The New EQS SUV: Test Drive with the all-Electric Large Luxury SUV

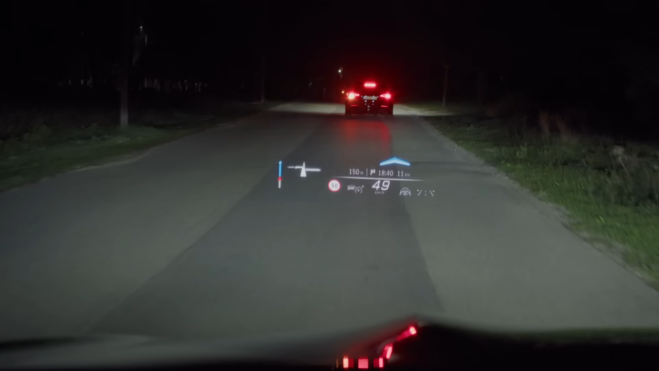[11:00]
But that's not all. This EQS SUV offers the MBUX augmented reality head-up display, and its projections are bigger than I've ever seen before. It provides extensive augmented reality content such as navigation or assistance info,
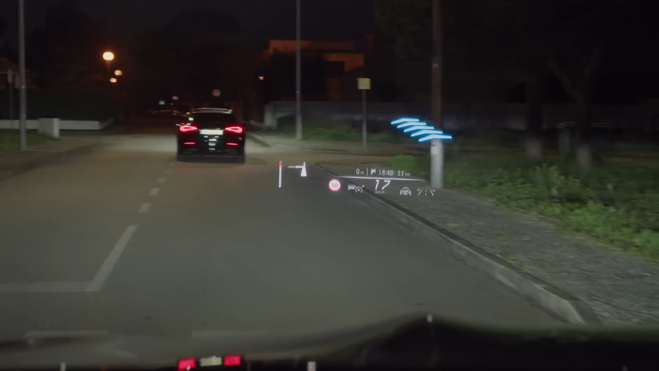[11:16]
and this greatly reduces distraction for the driver.